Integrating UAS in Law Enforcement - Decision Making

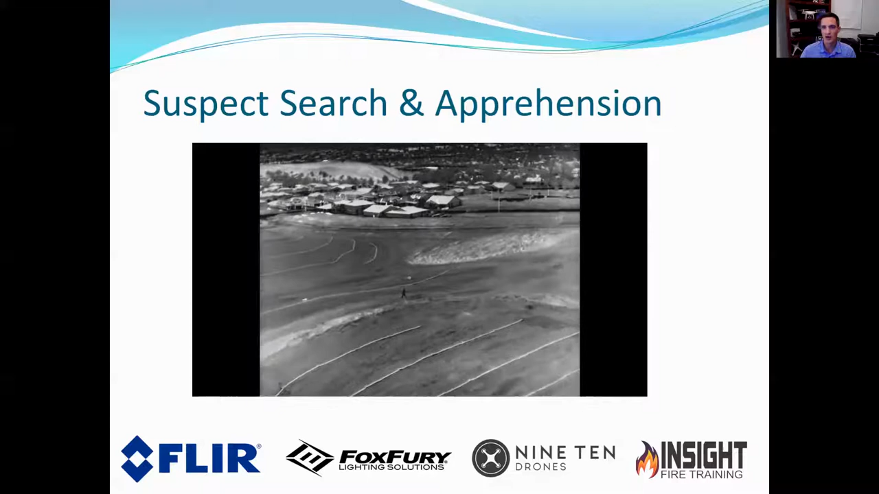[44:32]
and it picked that detail up and then watch that was amazing and your ability to maintain visual line of sight checking your telemetry knowing you know how far off you are um normally this guy gets out into this field at night time you know he could kind of just lay down and and you know disappear or just nothing comes of it you've got to send folks out into that field yeah this is an officer safety nightmare you send a guy into a field not knowing where he's bedded down this guy can pop up and do whatever to your officer without knowing so you're looking at having to send a
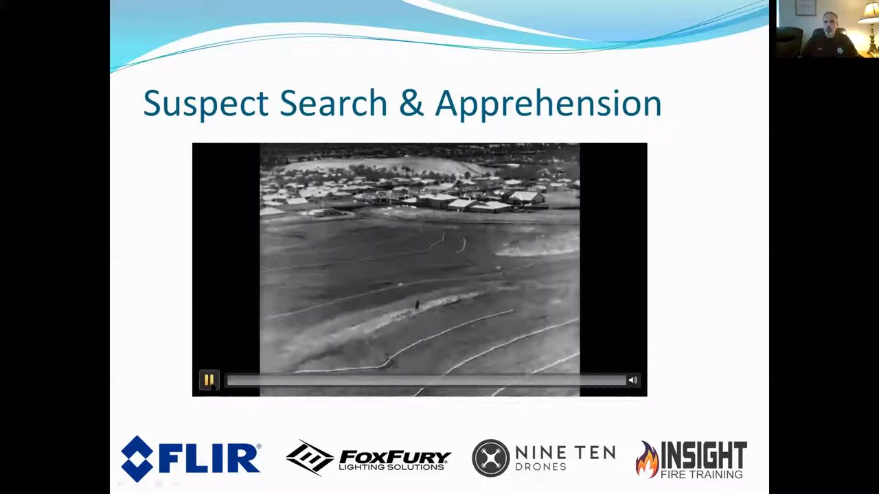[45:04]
multi-officer arrest team out maintain a perimeter at the same time whereas now i can see if he's got something in his hands if i zoomed in i can direct my officers in and i know where he's going to be and they can actually approach from